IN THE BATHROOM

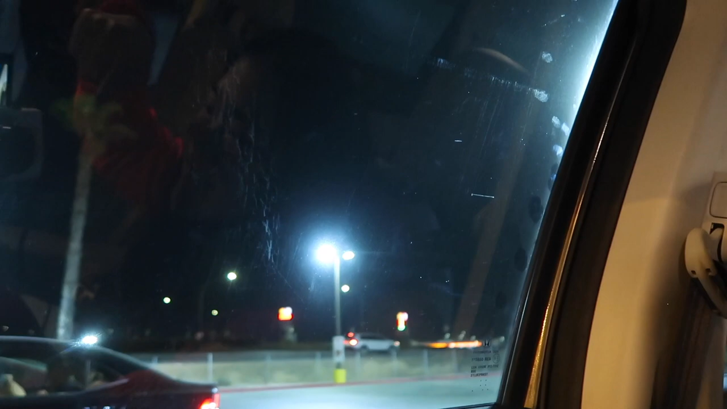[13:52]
That's their car. They're meeting us. At the Wendy's. At the. Truck stop. Which is where we are.